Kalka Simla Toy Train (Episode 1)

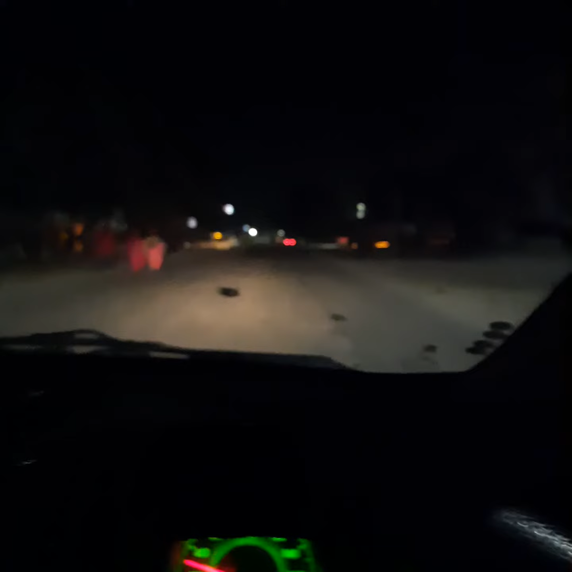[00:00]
Good morning. It's around 6 o'clock in the morning and we are going to catch the train to Shimla. So get ready for the toy train joyride and this is Kalka Shimla Highway. We are going to the Kalka Railway Station to catch the toy train to Shimla.
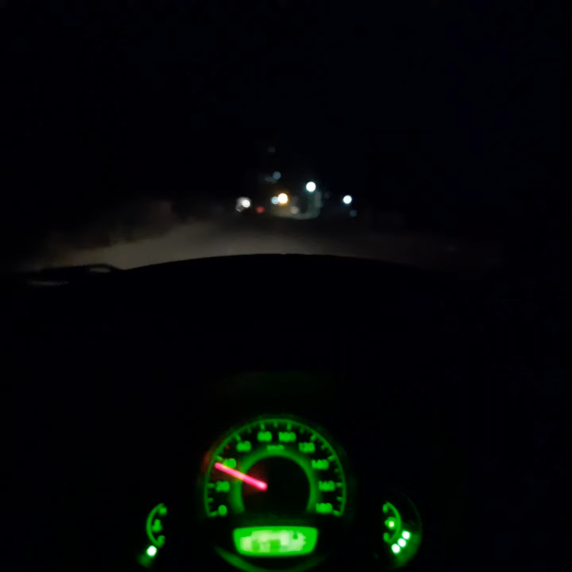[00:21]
It's cold outside and the temperature is around maybe 6 to 8 degrees Celsius. It's cold. This is Kalka Railway Road. We will be able to get Kalka Railway Station.
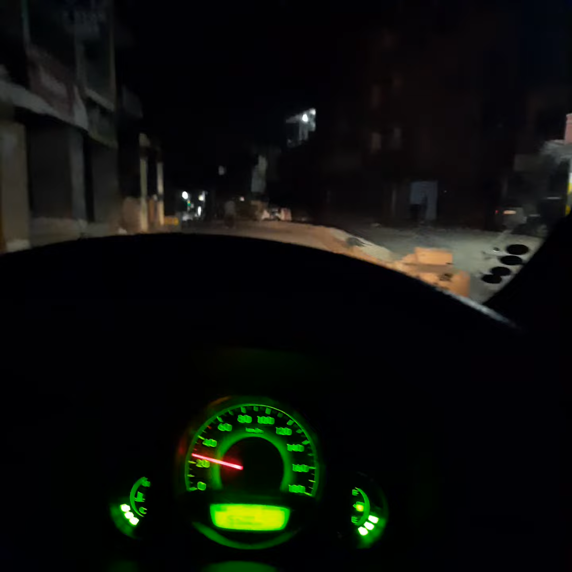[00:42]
This is Kalka Railway Road. It's very nice. You will be able to get the car in the morning.
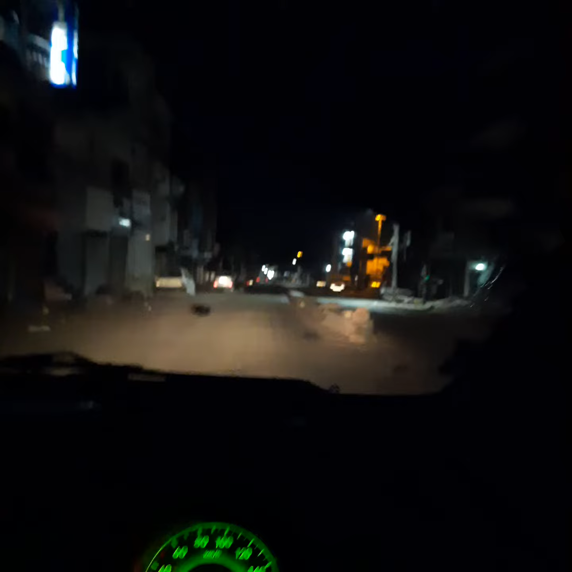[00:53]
We are going to the Kalka Railway Station and you will be able to get Kalka